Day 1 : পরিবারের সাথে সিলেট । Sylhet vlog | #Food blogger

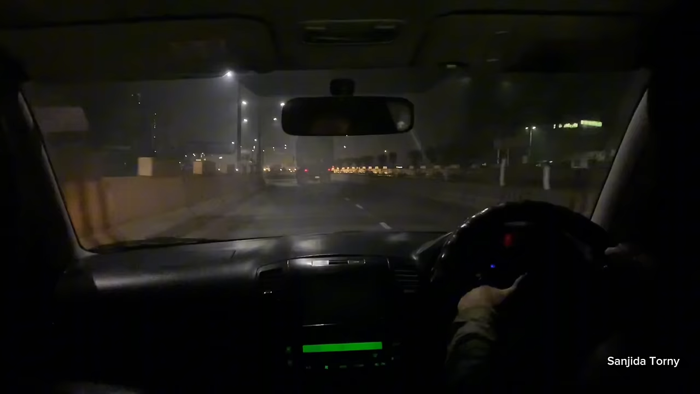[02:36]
আর এখন যেহেতু রাত 4টা বাজে মানে রাস্তা একদমই ফ্রি
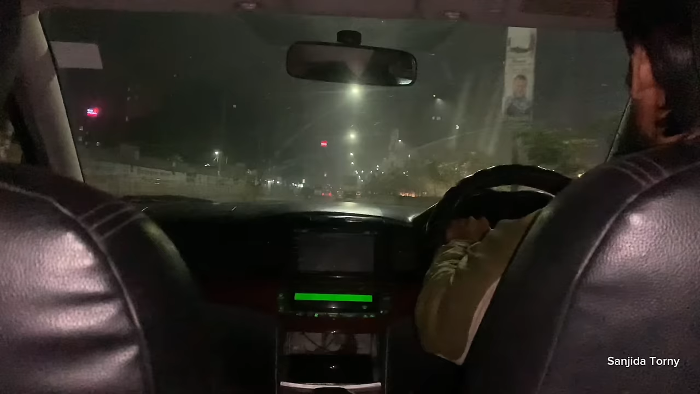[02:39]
তাই আমরা খুব তাড়াতাড়ি সেখানে চলে গেলাম আর গিয়েই তো দেখি